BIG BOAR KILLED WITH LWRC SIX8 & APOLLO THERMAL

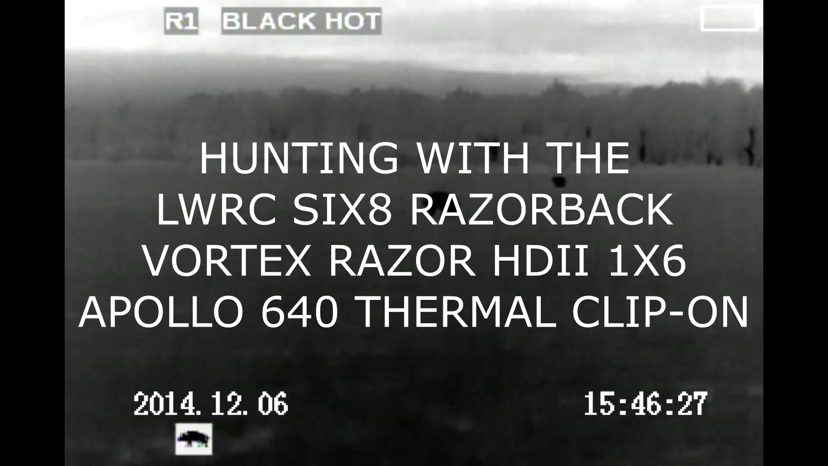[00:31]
This is an Apollo 640 thermal clip-on, and I'm looking through a Vortex Razor 1x6 dayscope. I have the scope zoomed in to 4x, so I can only see the center of the screen.
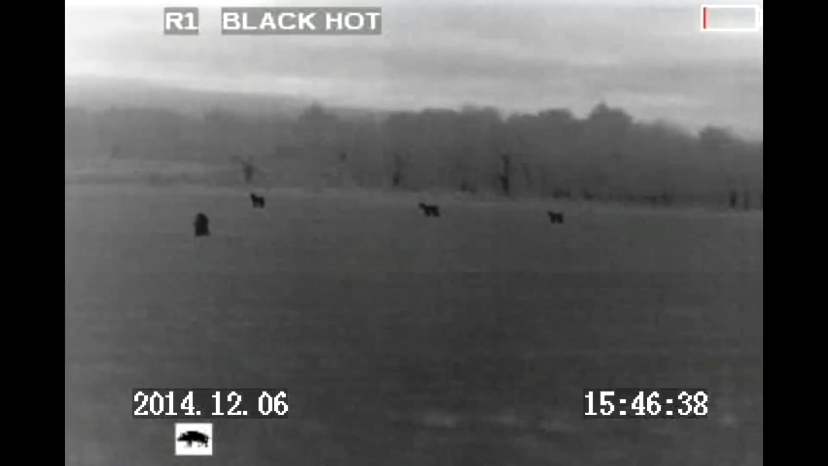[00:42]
I cannot see the batteries flashing up there, so I do not know that it's fixing to run out. We're waiting to take the shot until these deer pass. This pig is on a pig pipe, and we're going to wait until the very end. And as you'll see in the video here in a few seconds, the screen starts to do some funny things. I'm not exactly sure what's going on. I zoom out with the scope and see that my battery's almost dead.
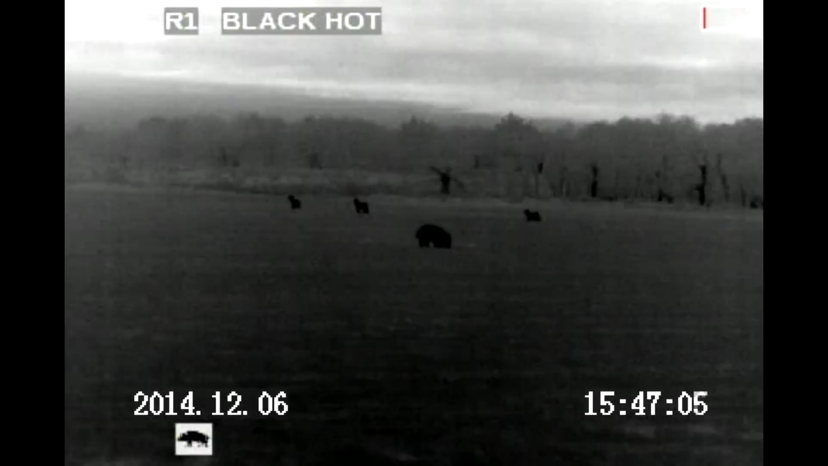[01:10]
You can see right there, the screen's starting to flash.
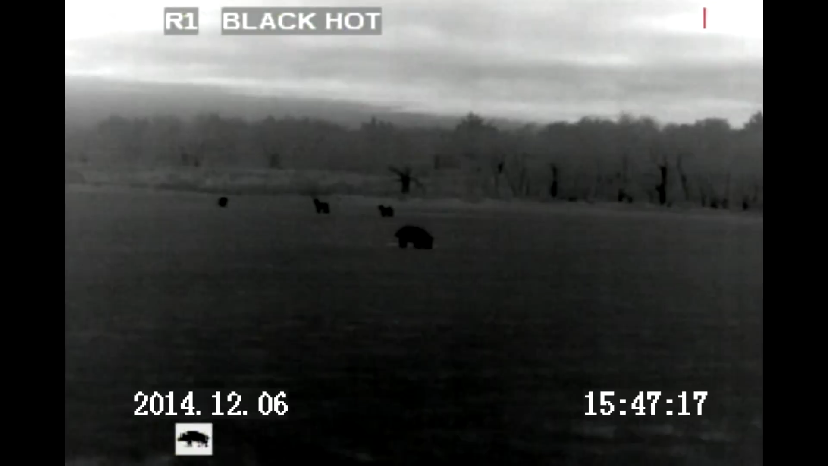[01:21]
That was my first hint that something went wrong. Also, it's very, very humid and very foggy this night, and that's why the screen looks like it was.
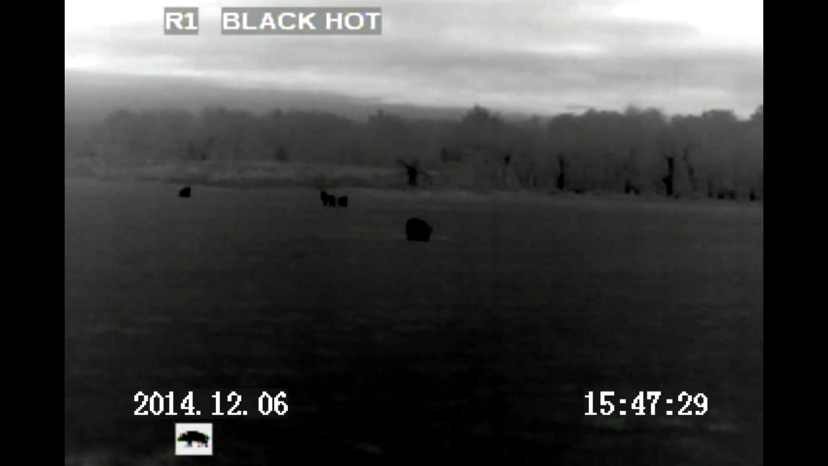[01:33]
It's because it was one of the worst night, or one of the worst possible conditions for thermal.
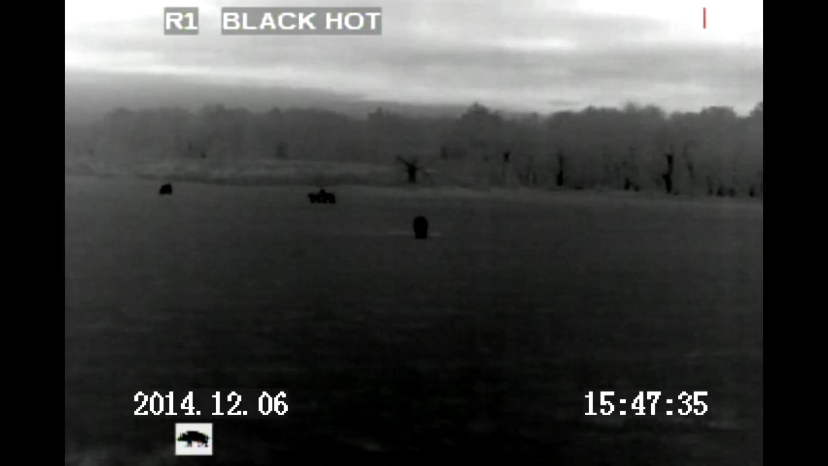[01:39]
It's usually a lot more detail with the 640. Again, what I'm looking at, I'm looking at the scopes, crosshairs, and I'm at 4x, where this is what you're looking at is 1x.
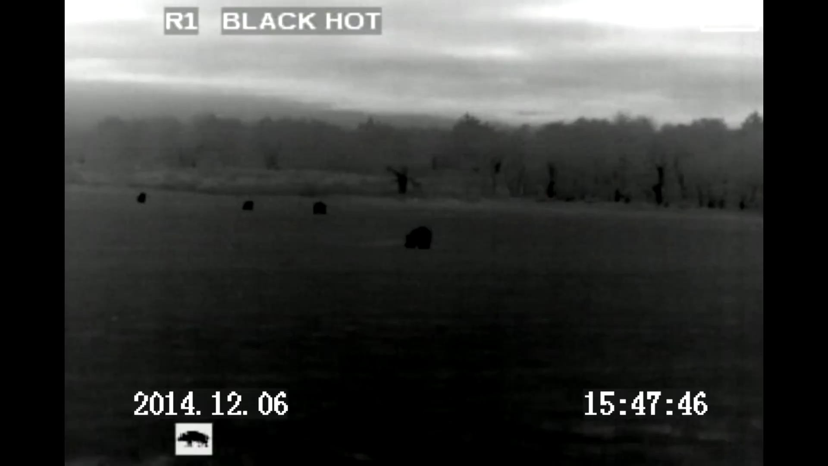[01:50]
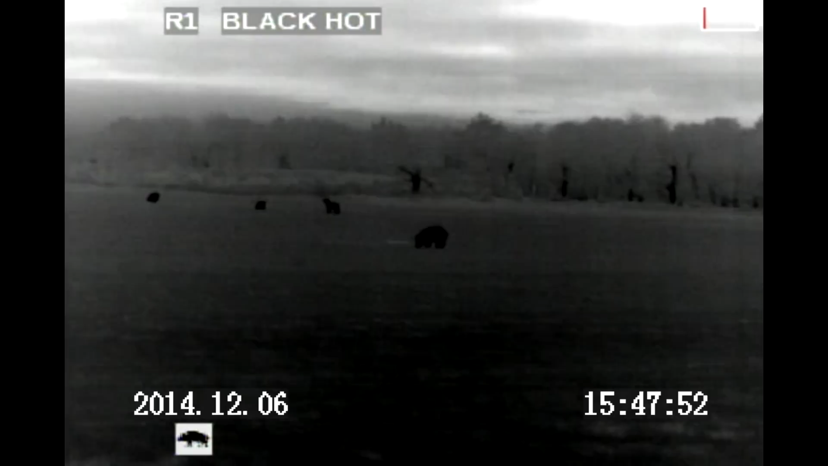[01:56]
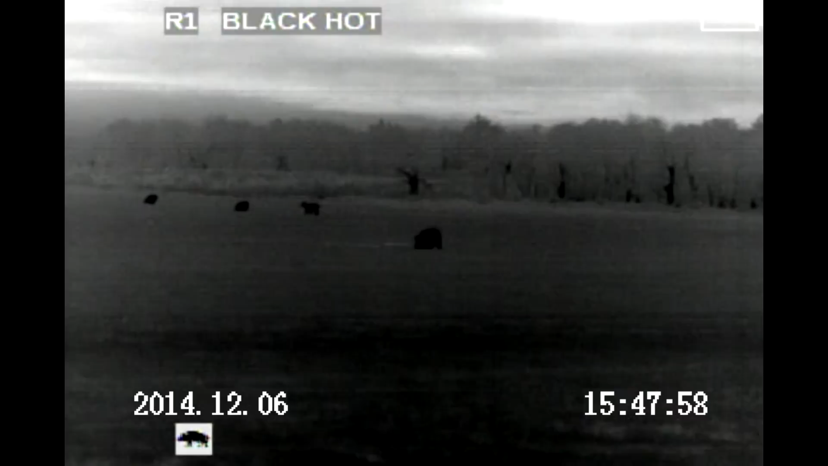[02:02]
There we go, we're starting to lose power rapidly.
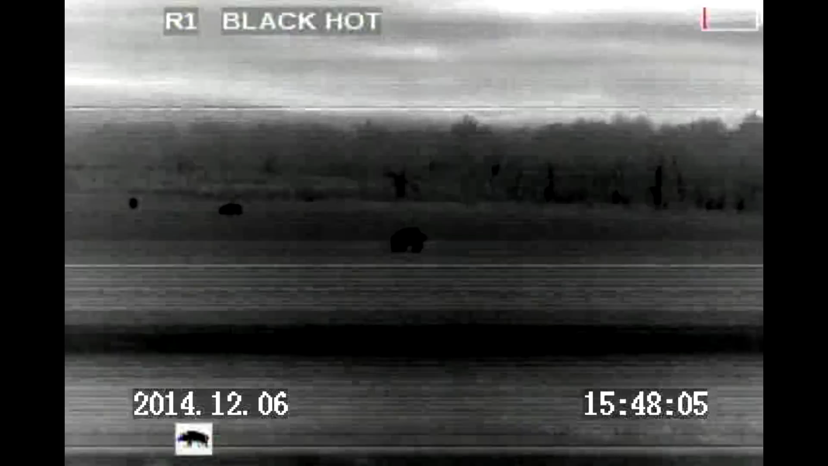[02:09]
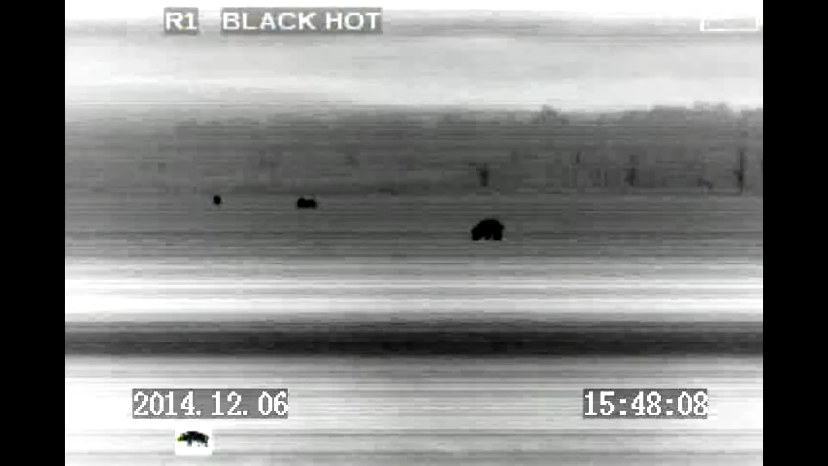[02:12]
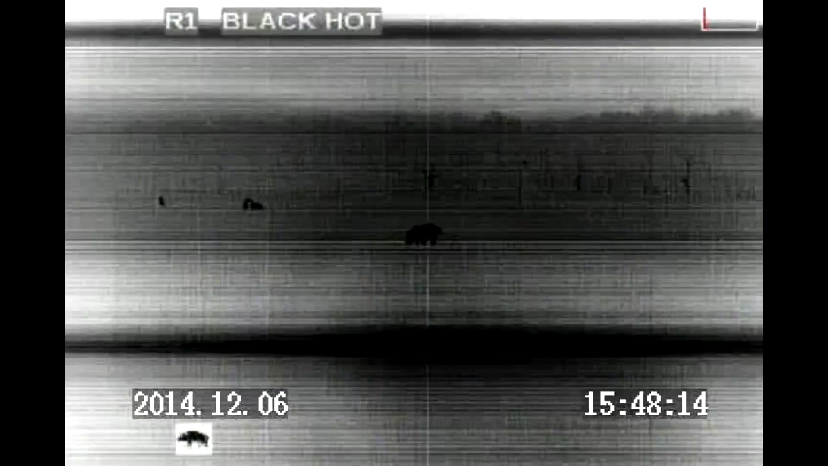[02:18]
I'm debating the change of the batteries here, but I want to go ahead and take the shot. If I hadn't been alone, I would have switched out the batteries, but I had two shooters with me, so it was a pretty safe bet. And I could still see where to shoot here. The video quality just wasn't the best, obviously. Okay, he's right side.
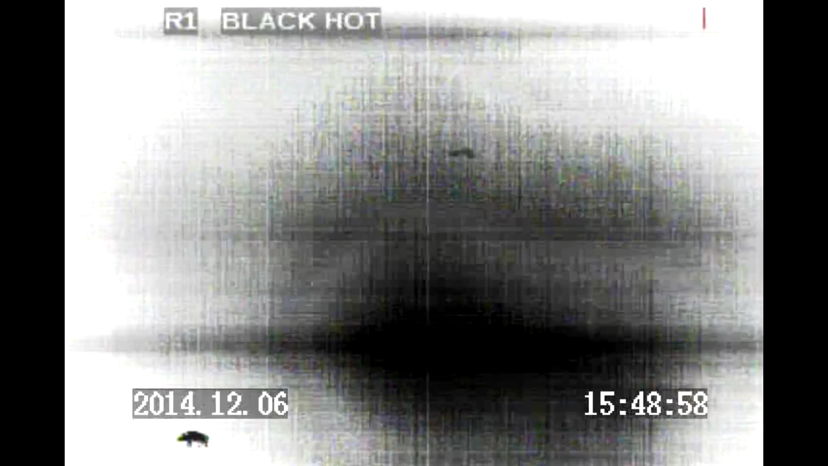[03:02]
And there we fired, his legs are in there, and he's dead. And then the batteries go out completely. I think he's dead.